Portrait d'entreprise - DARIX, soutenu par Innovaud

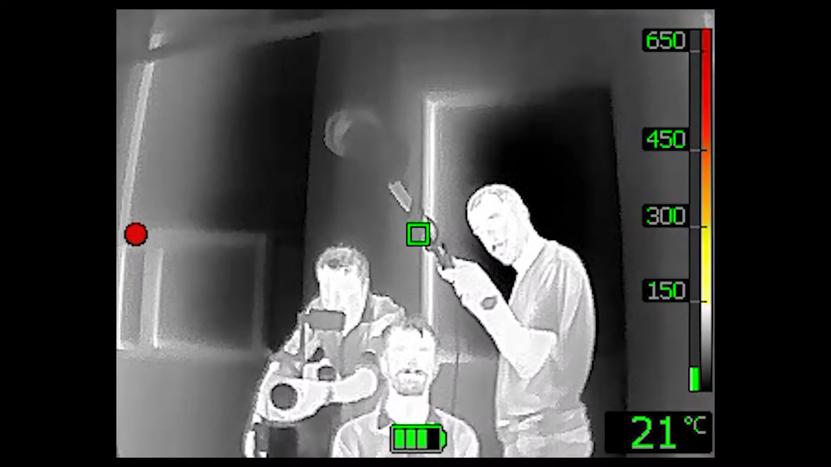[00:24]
On screen: spot 21°C
They look at the image and they can see through the smoke and through the darkness.